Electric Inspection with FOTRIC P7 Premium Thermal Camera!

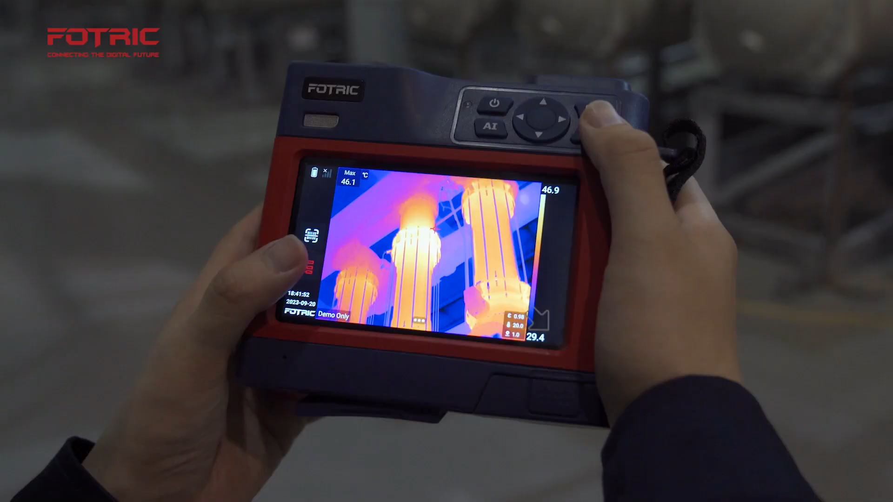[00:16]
On screen: max 46.1°C
First, we open up the electronic ledger embedded in the camera.
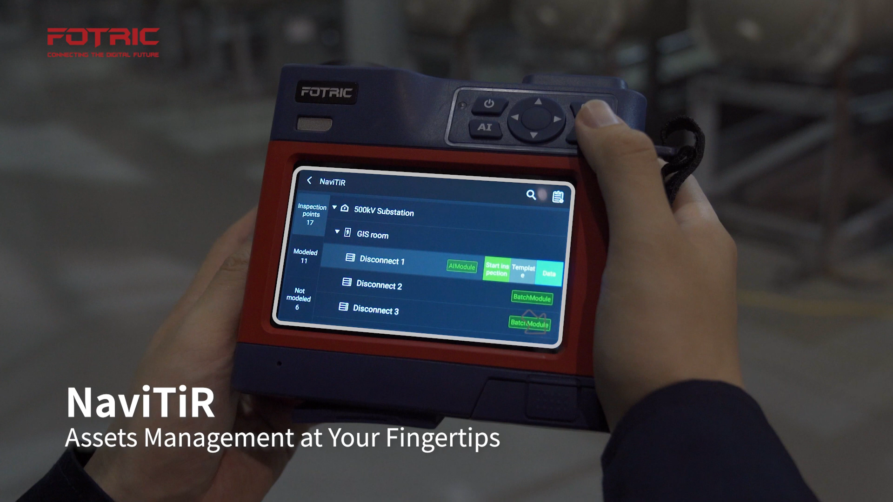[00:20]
The camera tells you what asset to look after.
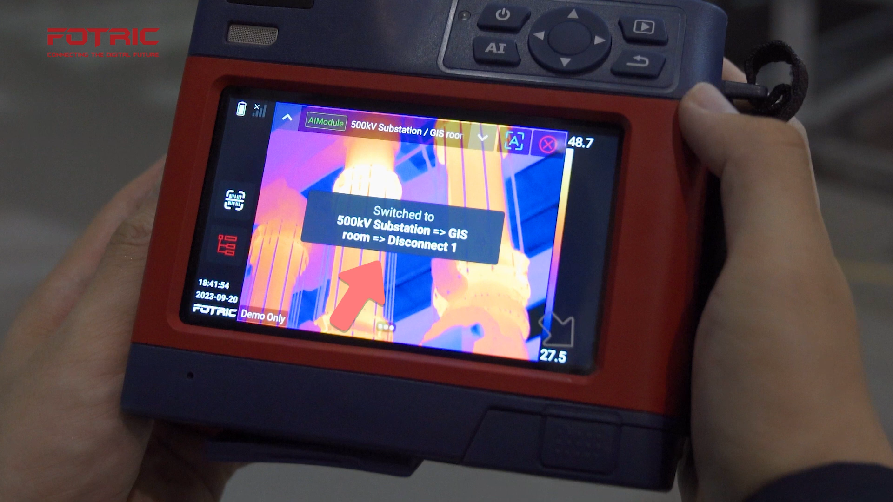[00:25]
And it automatically locks on the inspection target based on past data.
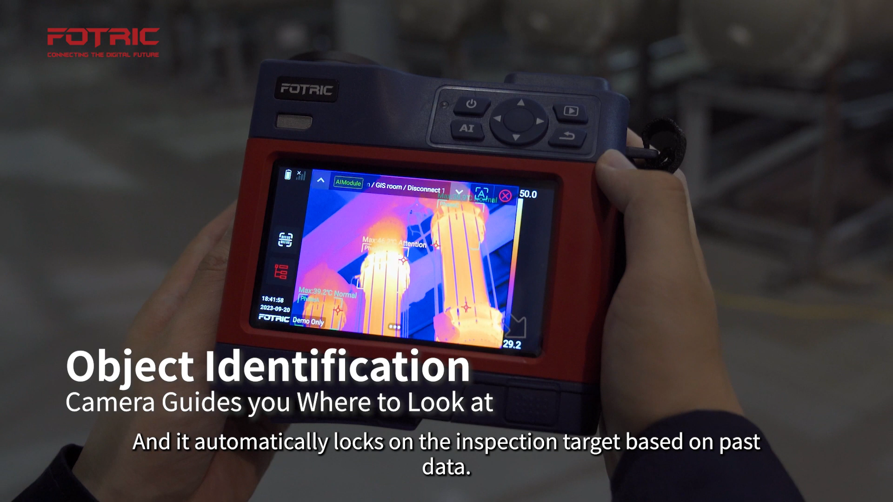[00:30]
When encountering an issue that deserves a further look, simply rotate the lens and change the FOV.
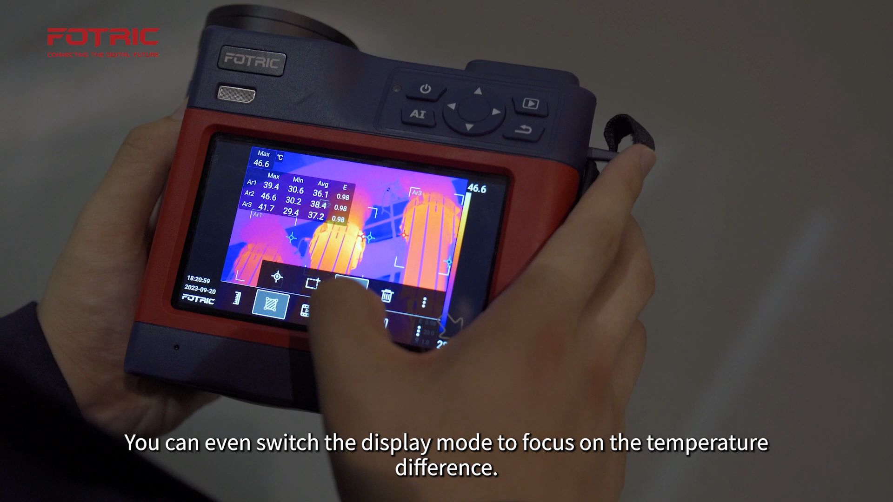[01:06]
You can even switch the display mode to focus on the temperature difference.